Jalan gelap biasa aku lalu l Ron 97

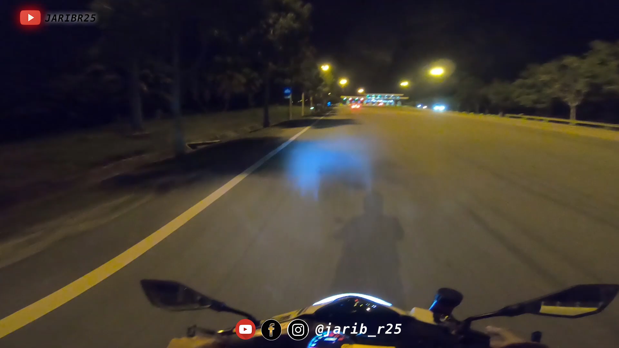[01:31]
Berani lah Masuk jalan motor ke dalam tu Gelap Hei Malam-malam lalu Tak ada kerja Aku lalu situ dah
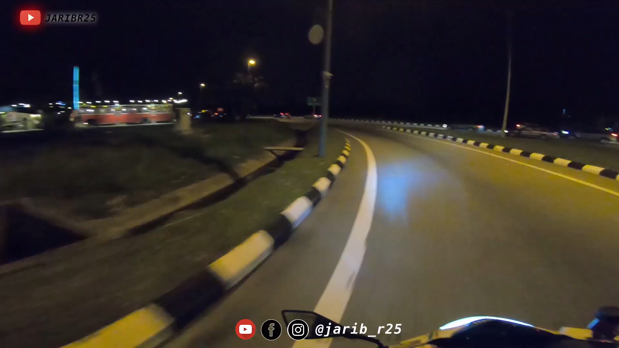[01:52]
Ok guys Video ni aku panjangkan lagi Aku nak ajak korang masuk satu jalan
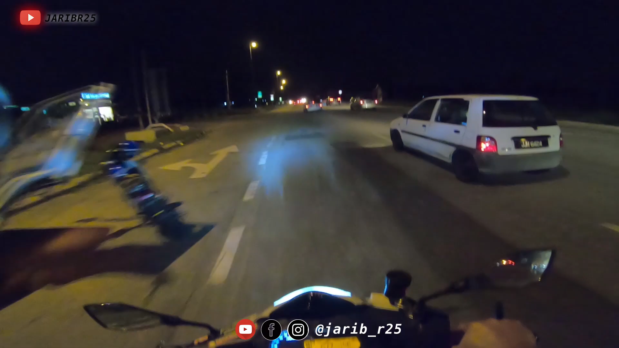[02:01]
Jalan yang Aku biasa lalu Malam-malam Jalan ni Tak ada cerita Cuma Kawasan Jalan tu Memang gelap Gelita Pada waktu malam
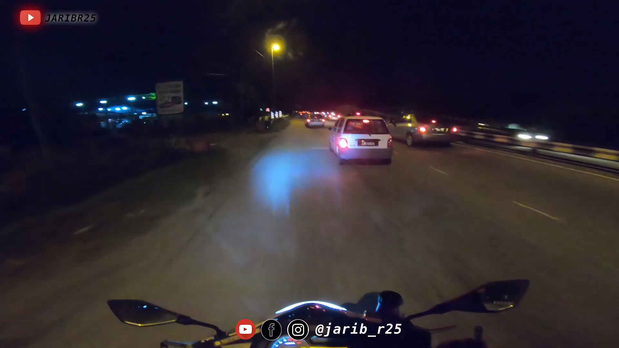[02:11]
Memang Jalan tu Dia bukan rare Orang kata Memang Suasana jalan tu Memang Orang kata Korang just bayangkan jalan tu Macam Gomak lama Ada kilang Apa semua Habis korang macam tu lah Feel dia Ada lalang Ada pokok Hutan semua Macam tu lah Feel dia lah So video ni aku panjangkan Untuk kita rasa Langsung jalan tu Ok jom Nama jalan ni
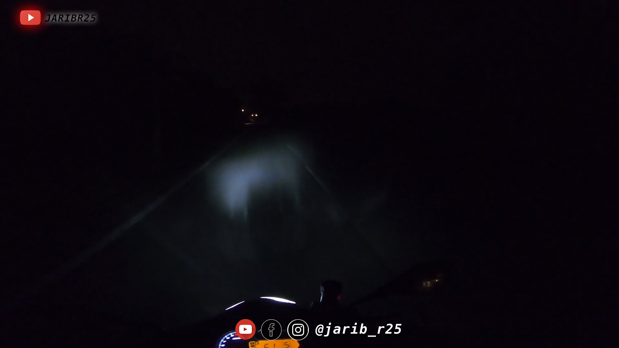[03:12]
Haa Haa Ada Selain tempat Ada rumah orang jugalah Unless Selain tempat Memang Gelap Kiri kanan Ada kelapa sawit Ada pokok-pokok Banyak Haa Sini okey lagi lah Allah Jalan pun Tak berapa elok Sangat Haa Ada banyak kilang kat sini Haa Kasa macam tak ada orang jaga pun Tapi maybe Asa ada Perjaga dia kat dalam tu Belah kanan ni Totally Hutan
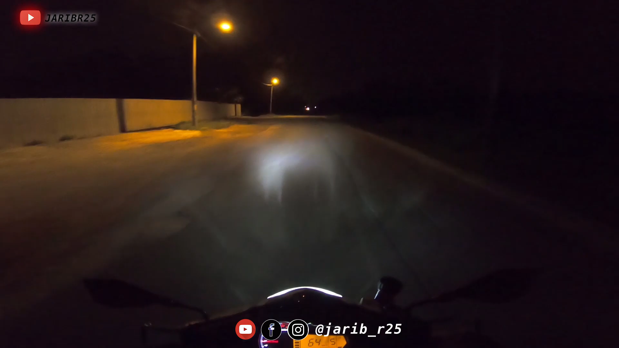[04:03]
Pasal ni Jalan kilang kan Jalan kilang Memang takde orang lalu-lalu sangat Apabila pagi-pagi Haa Ramai juga Lalu-lalu jalan ni Haa Nak tengok Ada je yang lalu Bukan takde langsung Orang-orang kampung Ada lalu sini Hopp Dia jaga Ada bonggol Besar lah Bonggol ni Kadang-kadang tak nampak